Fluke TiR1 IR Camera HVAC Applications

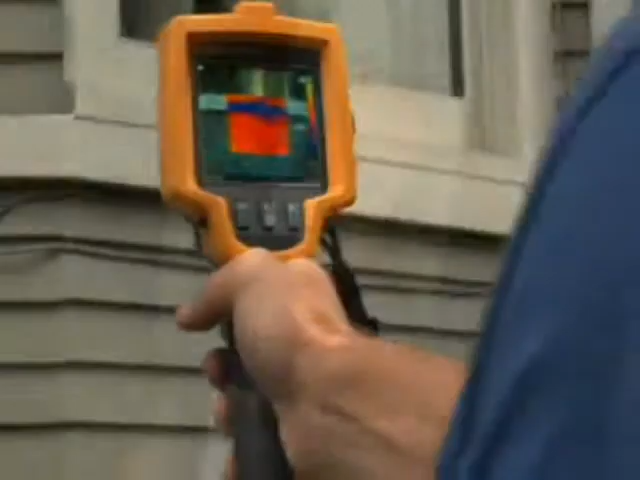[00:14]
The Fluke TI-R1 Thermal Imager is a great way to check for heat loss in ductwork, walls, and around vents.
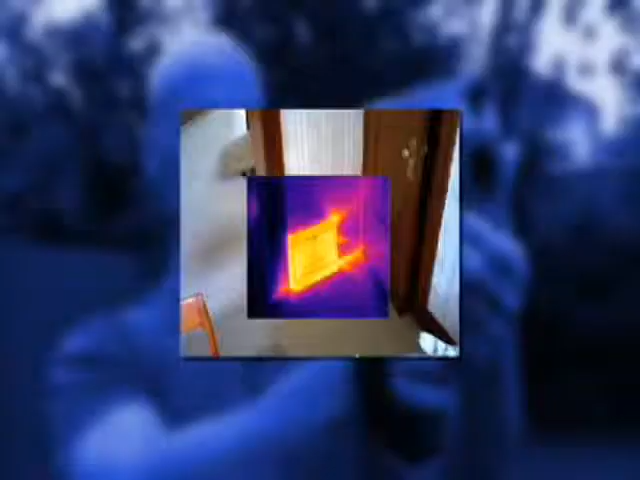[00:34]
These old vents just don't seal very well and you can see the energy loss.
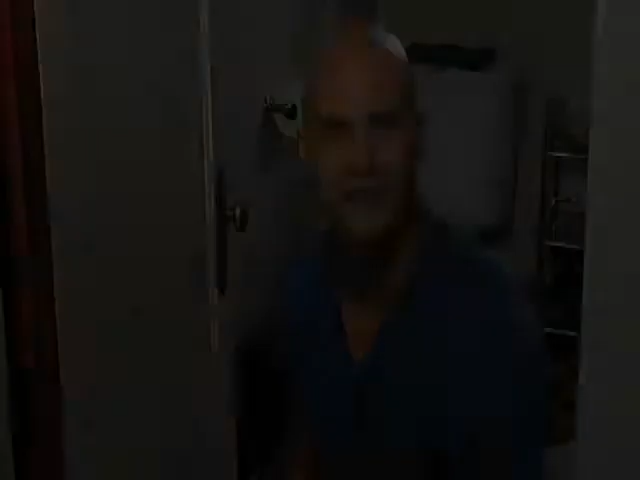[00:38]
Now we're in the upstairs bathroom where we found another issue that's widespread through the ductwork in this house.
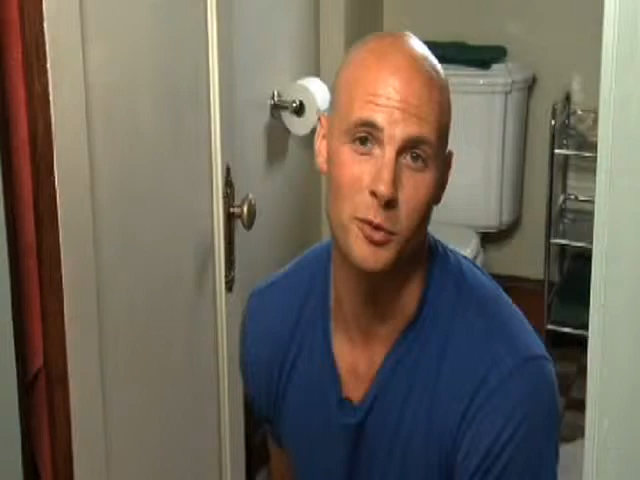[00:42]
If you look at this closed vent through the imager, you see the heat is coming out all four sides and if you look just to the right, it's actually coming out above and underneath the baseboard.
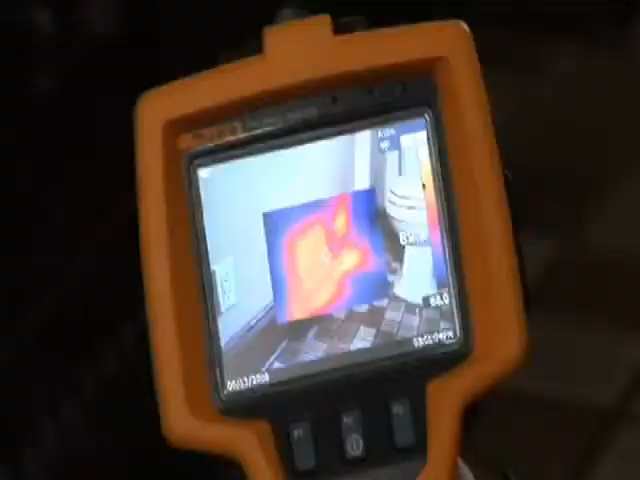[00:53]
That tells me that we've got some poor duct connections and really minimal insulation. And all that's going to cost the homeowner and lost energy.
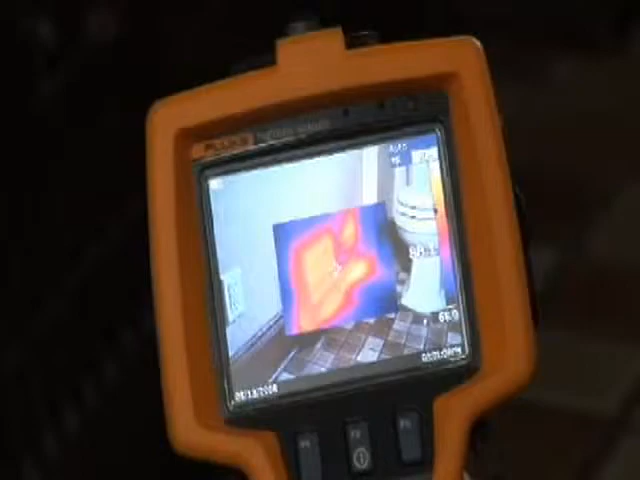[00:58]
Let's head to the basement to see how the ductwork is looking.
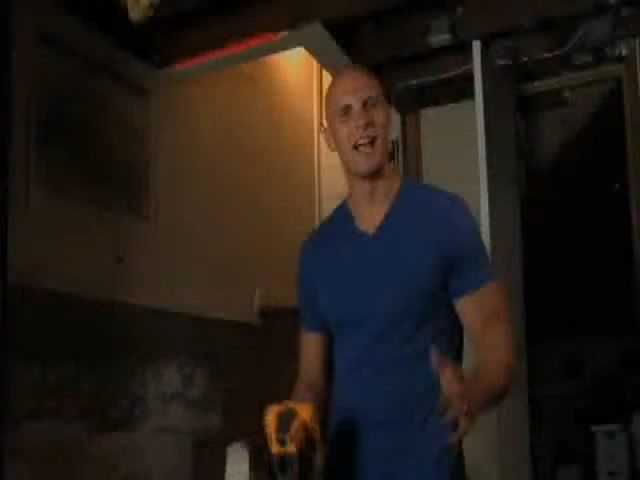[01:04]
Here we are in the basement. Just looking up, you can see that there's no insulation on this ductwork.
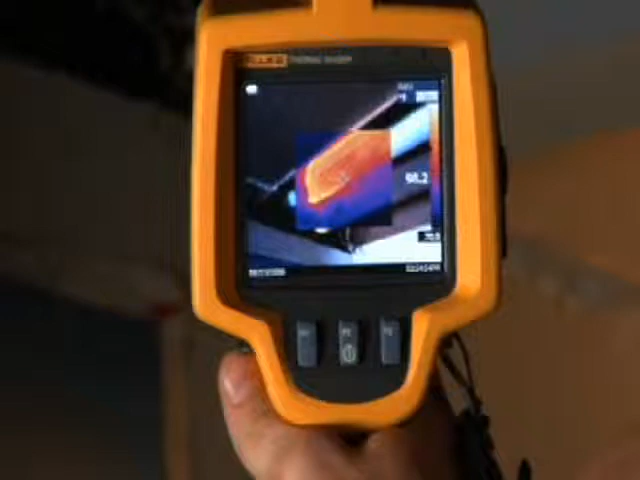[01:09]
Now look at it through the Fluke TI-R1 and you can see and show your client what it means to them.
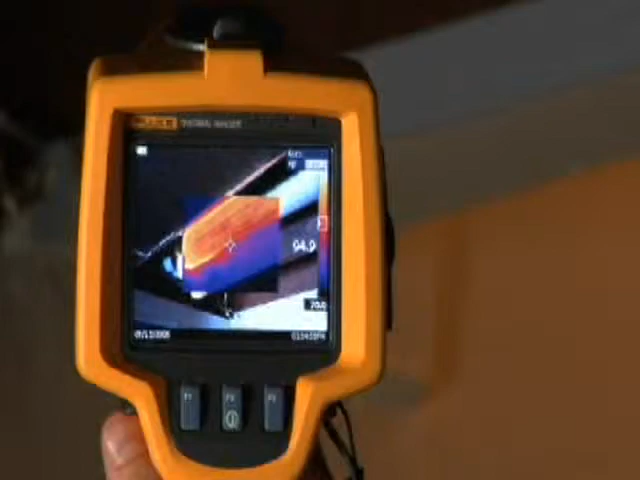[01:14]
Just look at all that bright orange. This homeowner is effectively heating his basement without meaning to and that means that living spaces aren't getting the heat they need.